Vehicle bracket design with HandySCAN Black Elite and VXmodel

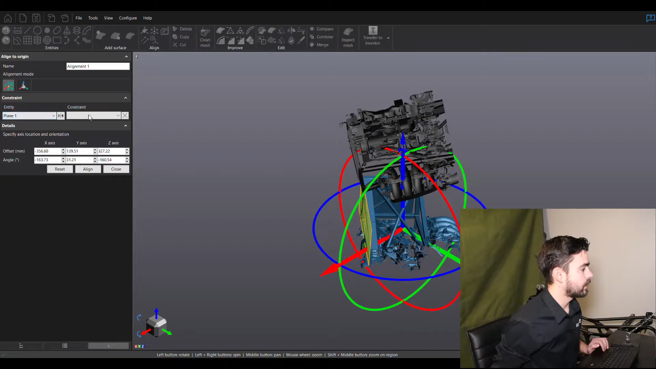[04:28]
So we'll take plane one, you're going to be XY, the other direction.
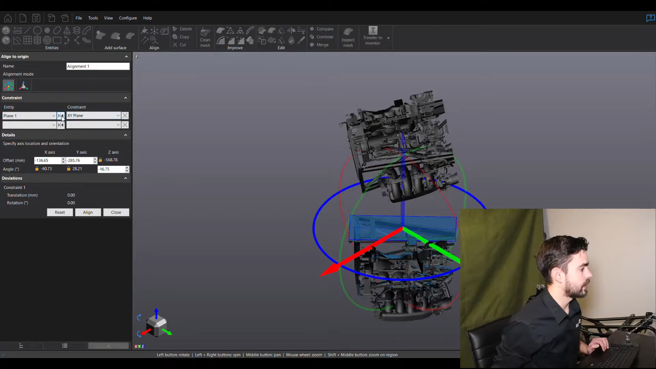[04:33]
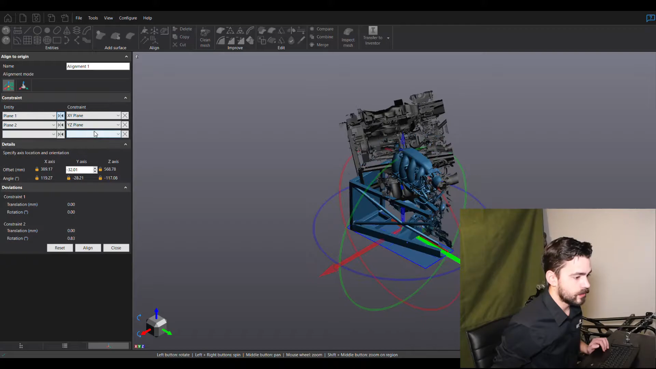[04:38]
We're actually going to be aligning to the car, not to the engine block or the intake manifold.
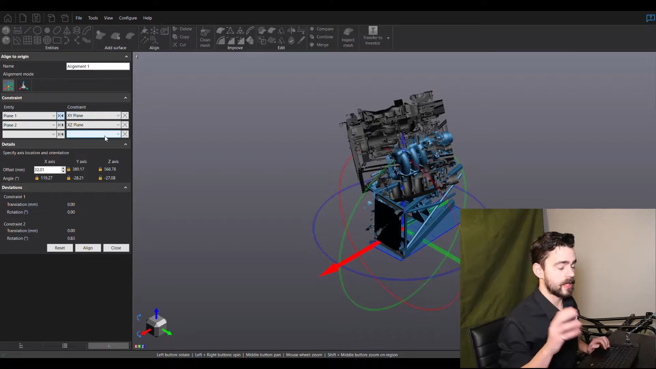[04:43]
We're going to be aligning to the car so that in the future we can put additional scans together with this and the coordinate systems will line up.
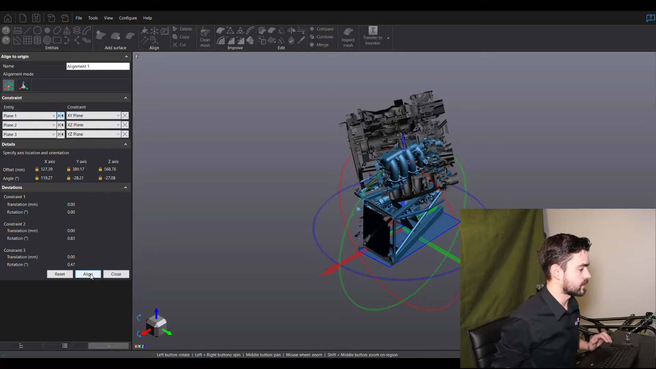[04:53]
So there we go. We'll turn off our scan data there.
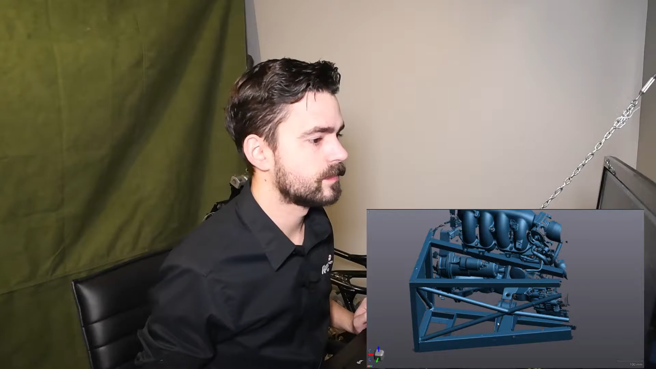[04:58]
Alright, now that we have the scan data aligned, all of our Cartesian views start to make more sense.